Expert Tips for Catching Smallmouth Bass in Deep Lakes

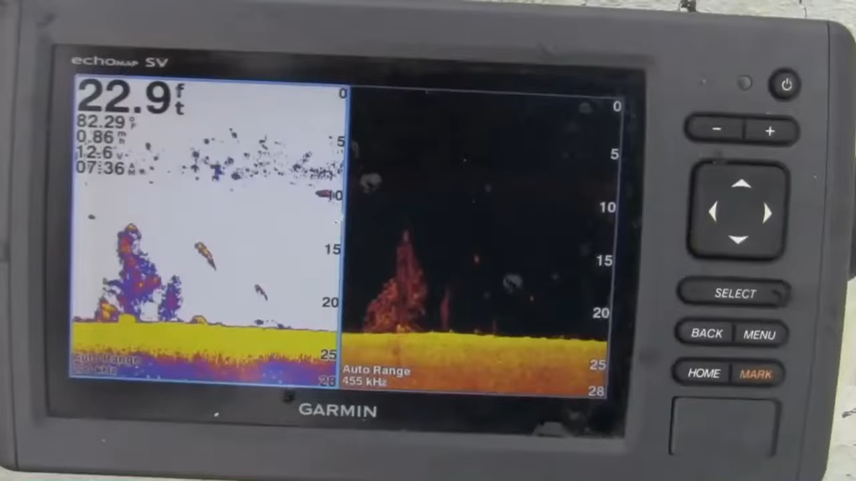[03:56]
On screen: depth 22.9 ft
i am sitting right now on a bunch of fish